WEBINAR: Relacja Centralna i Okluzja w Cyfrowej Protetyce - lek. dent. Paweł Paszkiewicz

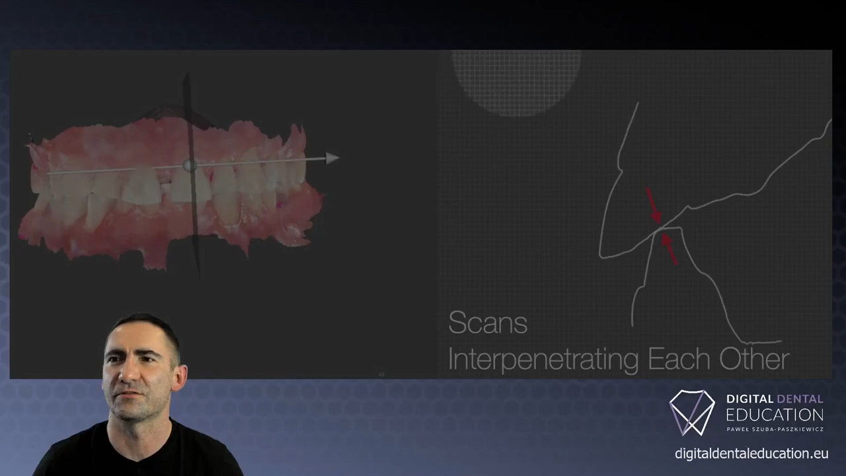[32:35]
I teraz zobaczcie, skany jakby przechodzą przez siebie i teraz pytanie, skąd to się często bierze?
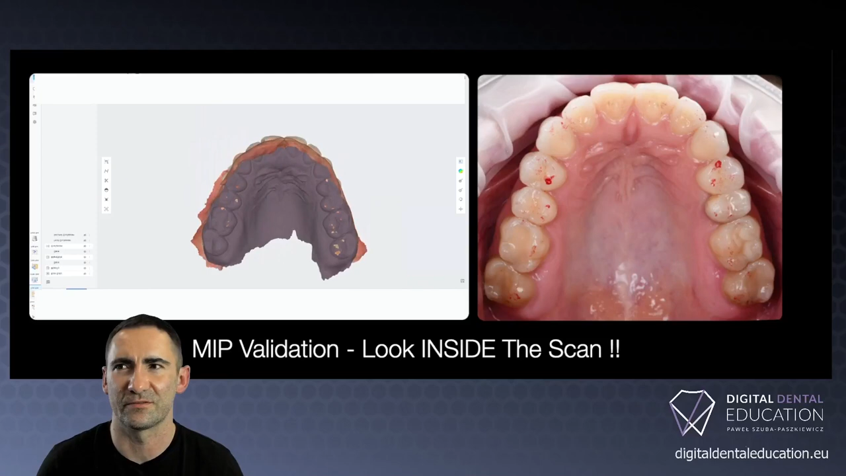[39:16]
zobaczcie, że te przygryzienia praktycznie dokładnie korelują z tą przygryzioną kalką. Czyli jak my widzimy punkty przygryzienia, widzicie, czerwone przygryzienie, czerwona kalka, przygryzienie, kalka.
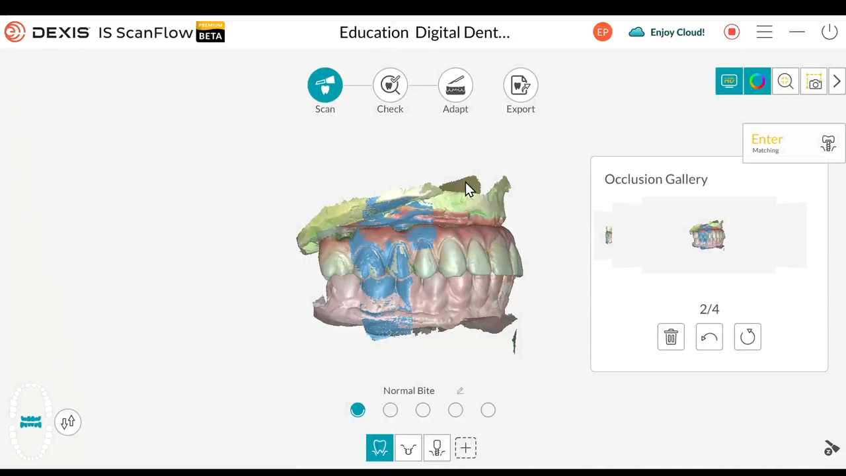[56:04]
Widzicie? Góra, dół. Tak, drugie cząstkowe, góra, dół i tak dalej. Jak damy refining, to sobie wtedy możemy sprawdzić,
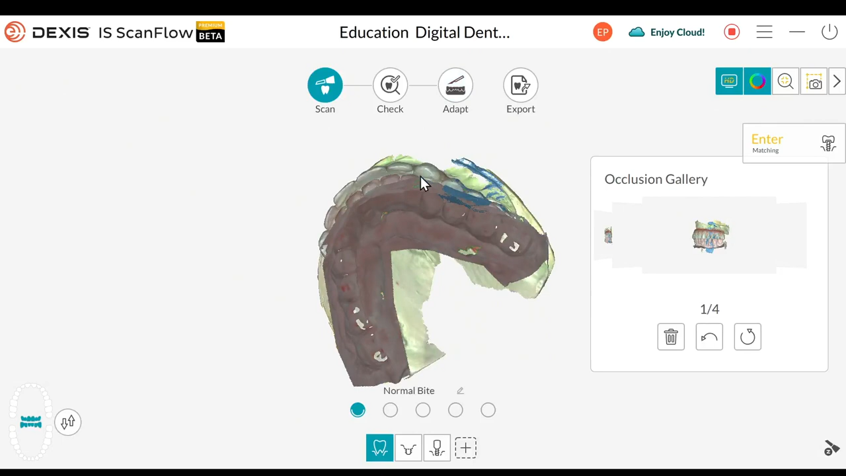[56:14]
jak te zwarcia cząstkowe wyglądają i też możemy obrócić skan i zobaczyć, czy faktycznie to się przegryza tak, jak się ma przegryzać. Więc tutaj dobrze jest sobie dać check, sprawdzić, ale tutaj też nie będziemy teraz na to tracić czasu, ja Wam to pokażę za chwilkę.
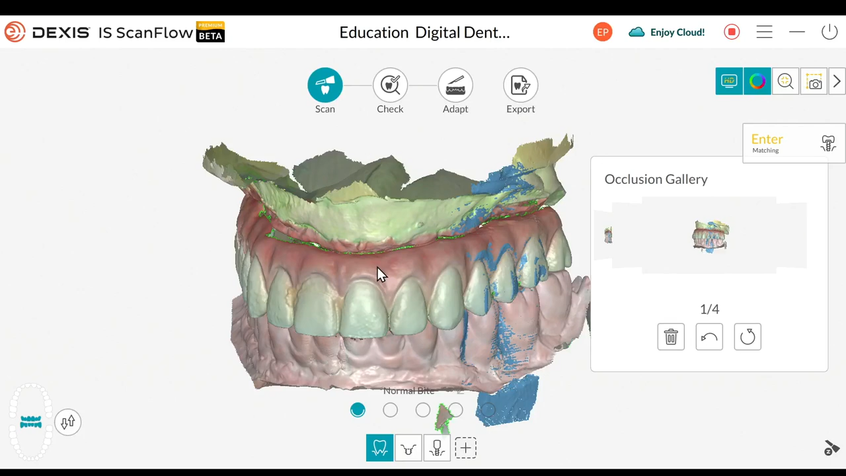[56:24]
Więc w momencie, kiedy mamy zeskanowany preskan, common scan, jak to się nazywa, potem przechodzimy w profile wyłaniania. I w tym momencie, jak przejdziemy w profile wyłaniania,
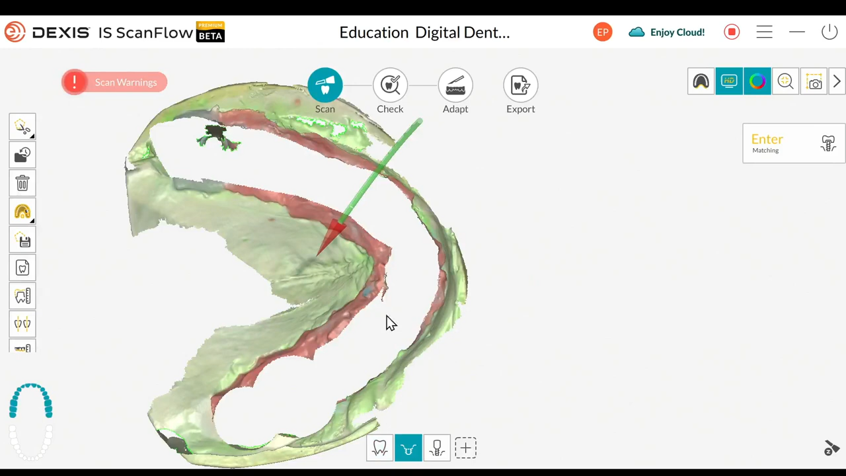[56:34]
to należy wyciąć ten nasz most tymczasowy z całego skanu, bo tutaj będziemy napisywać teraz profile wyłaniania i śluzówkę, więc ja poproszę też szczegóły w tym momencie.
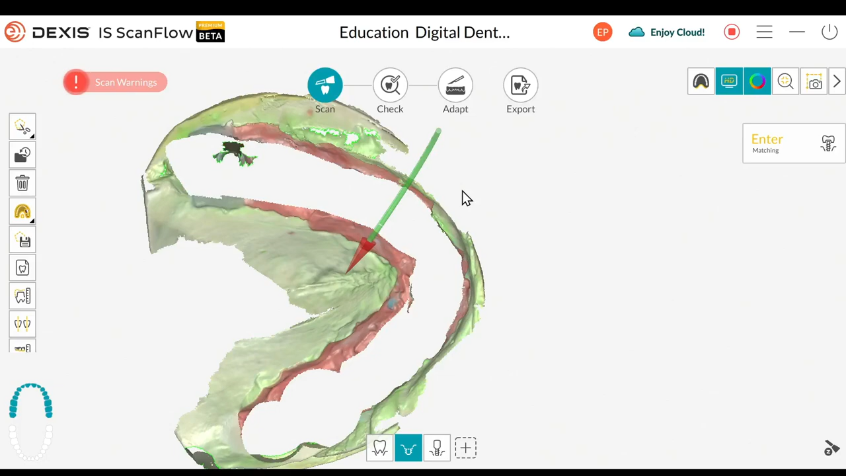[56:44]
Dobrze, mamy szczegóły, ja odkręcam most u pacjenta i teraz będę doskanowywał śluzówkę.
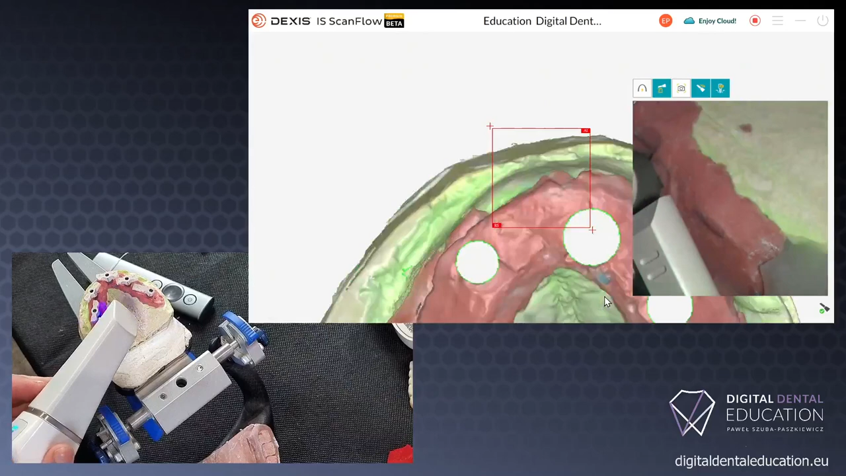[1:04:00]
O, zobaczcie, już tam smart flaga jest w okienku i mają być dwie. Mamy dwie. Tak,
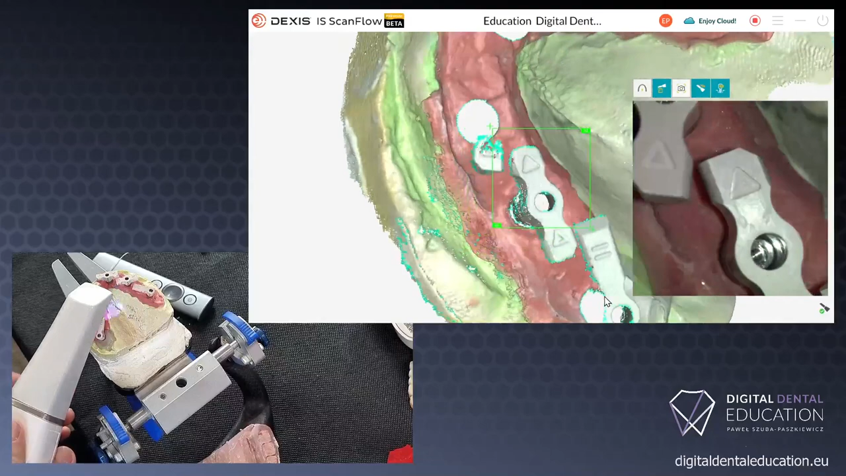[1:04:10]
mamy trzecią. Tak. Wracamy. Jedziemy dalej. Tak, mamy tu kolejną.
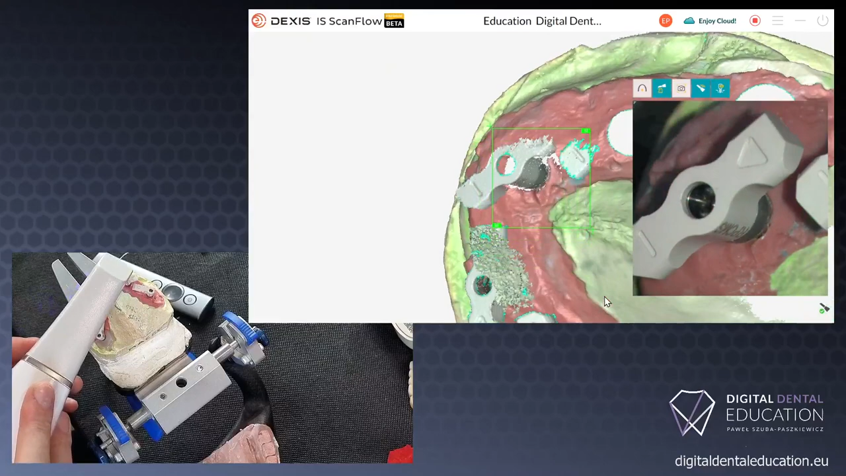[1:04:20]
No tu będzie trochę ciężko, bo jest strasznie jasno. Tak, jak właśnie wam mówię. I tak jestem pod wrażeniem, że ten nasz skaner...
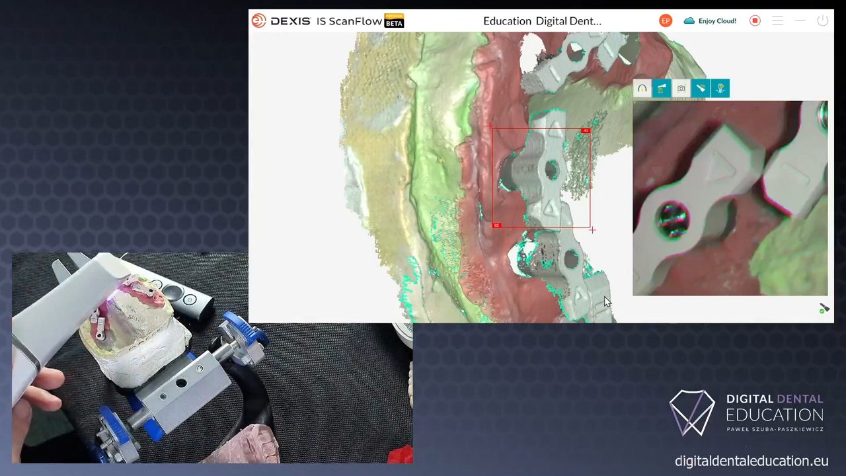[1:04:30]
że ten nasz skaner jest w stanie przy tej jasności skanować. No tak jak mówię, no technologia się zmienia. Kiedyś trzeba było gasić światło i praktycznie skanować po ciemku.
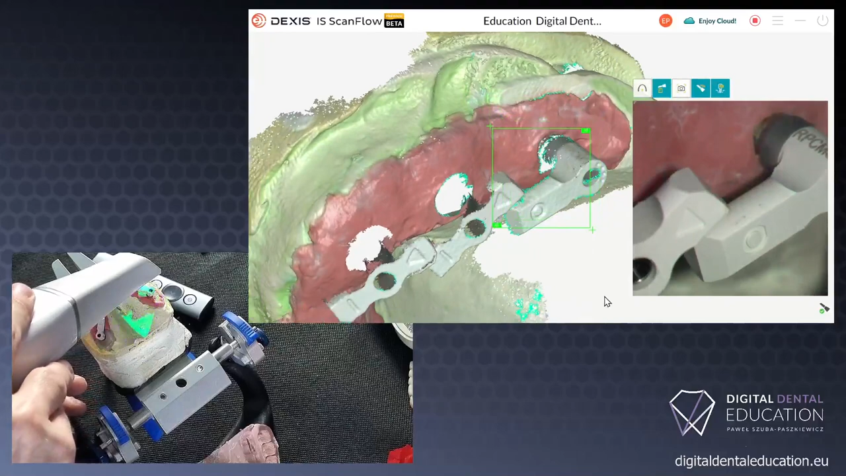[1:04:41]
Teraz jest tak, że praktycznie no, niektóre skanery całkowicie nie wymagają tego typu rzeczy. I
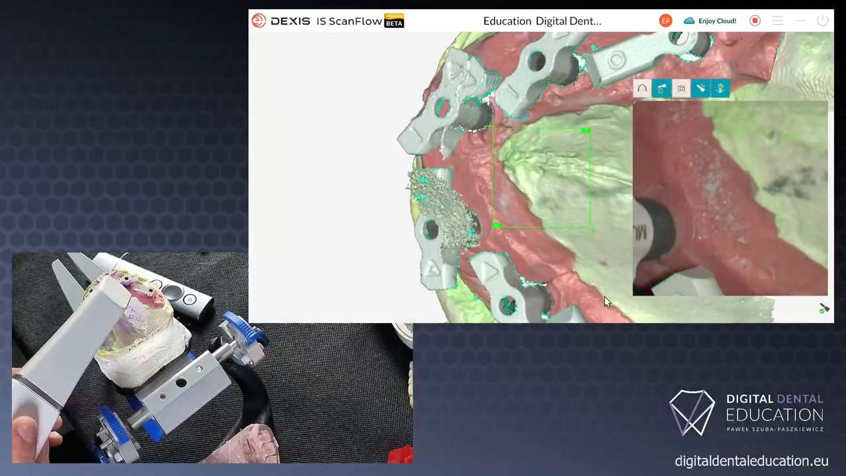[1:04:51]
jedziemy dalej. I tak jak wspomniałem, no potrzebne jest nam trochę punktów referencyjnych.
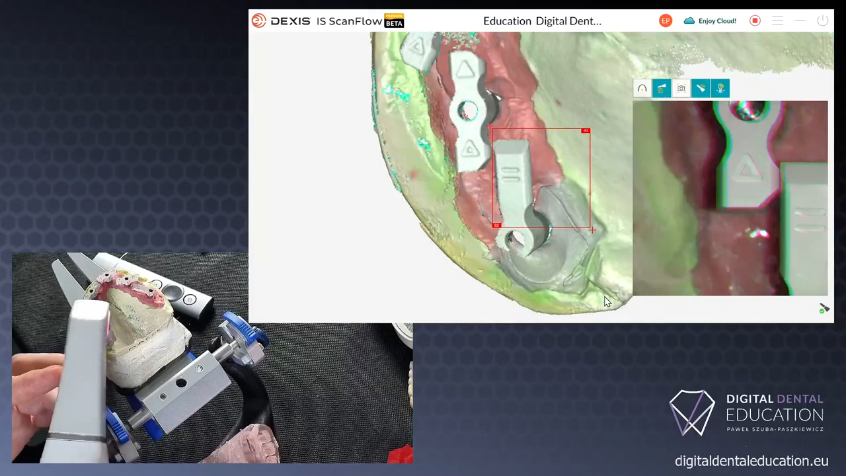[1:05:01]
Gdyż jeżeli skaner widzi kilka takich podobnych rzeczy, to może się okazać, że on gdzieś nam taką smart flagę nadpisze w odpowiednim miejscu, co się właśnie wydarzyło tutaj wcześniej,
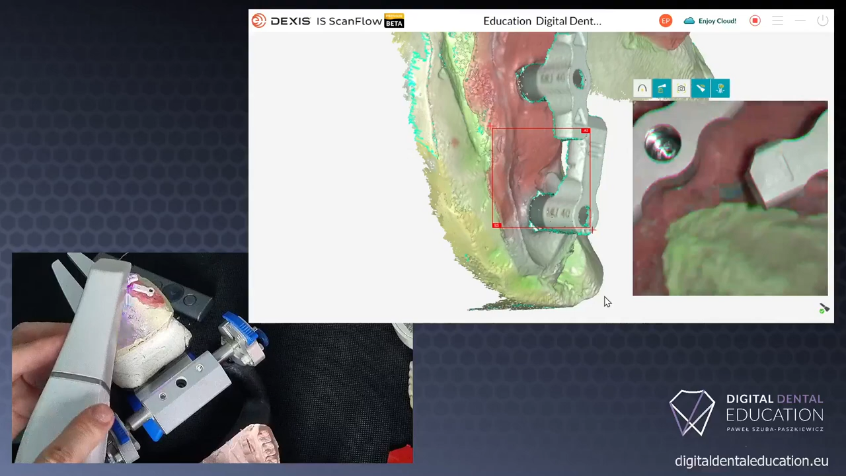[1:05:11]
Ja w tym momencie, kiedy ta smart flaga jest nadpisana tutaj, o widzicie, że tu wszystko mam i tutaj się takie rozwarstwienie pojawiło.